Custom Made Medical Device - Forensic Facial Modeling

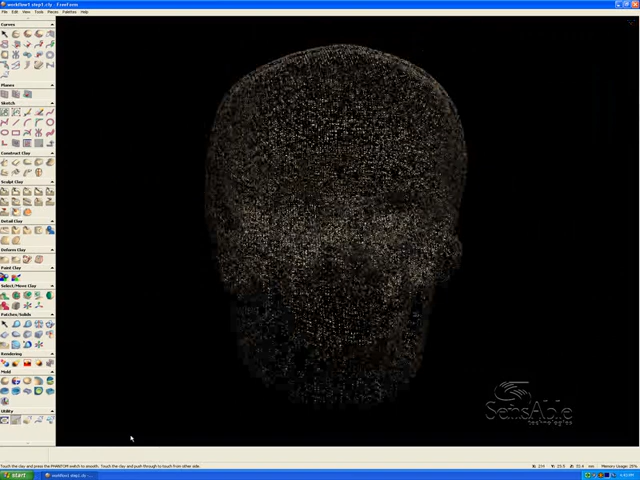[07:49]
can be used as a template for creating flesh and a likeness of what that person looked like while they were alive.